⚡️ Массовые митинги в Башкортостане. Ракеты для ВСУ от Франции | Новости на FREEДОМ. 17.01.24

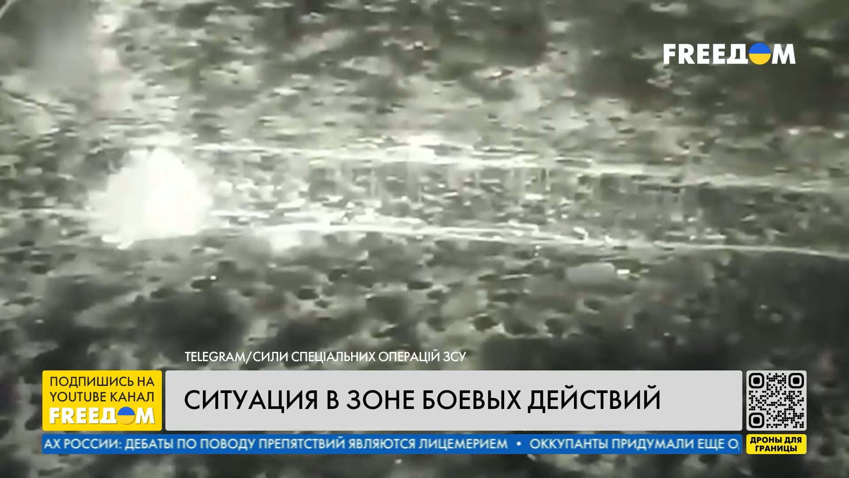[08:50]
Группа российских оккупантов, которая пыталась накануне штурмовать украинские позиции на Авдеевском направлении, была быстро уничтожена. Как рассказали военнослужащие сил специальных операций вооруженных сил Украины, они разбили противника минометным огнем.
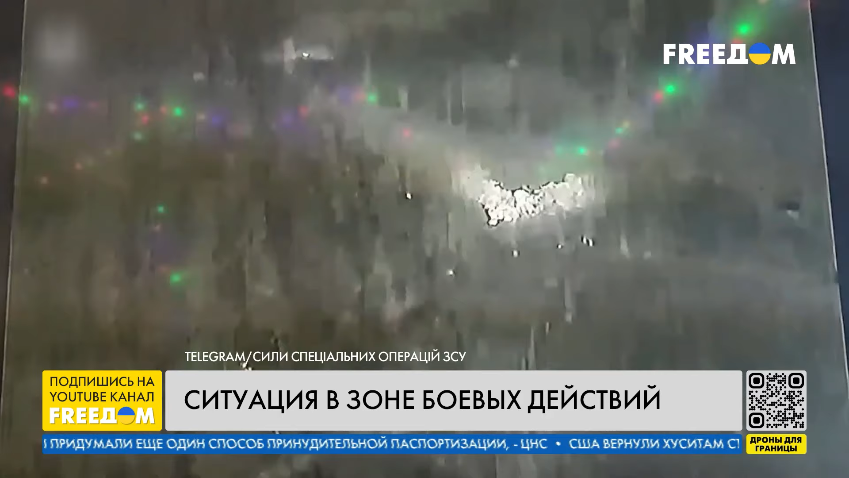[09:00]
Основными целями для наших подразделений являются контрбатарейная борьба.